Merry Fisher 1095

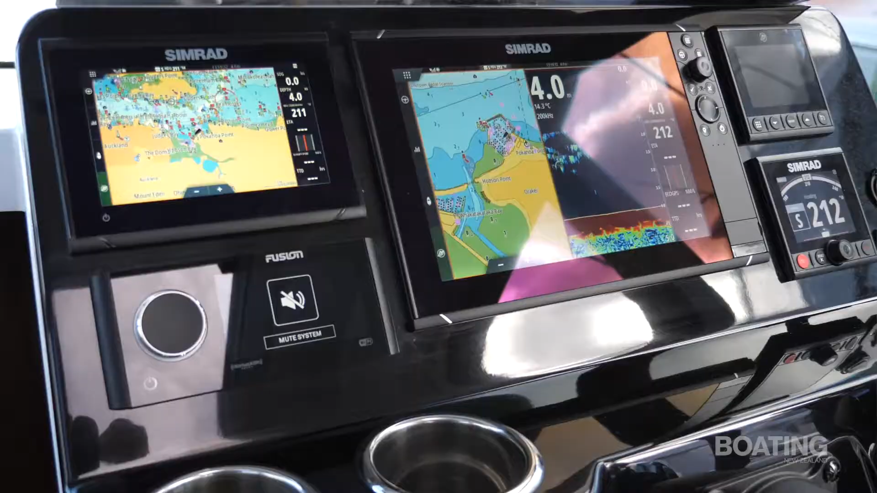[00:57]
Fantastic electronics package, and in fact, this is a bit like a cockpit of a plane, or the black dashboard here.
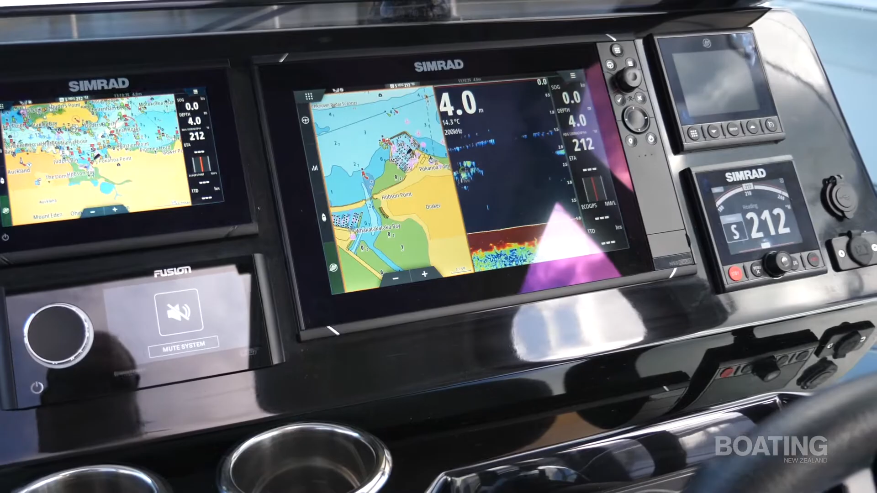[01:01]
In addition to the two outboards,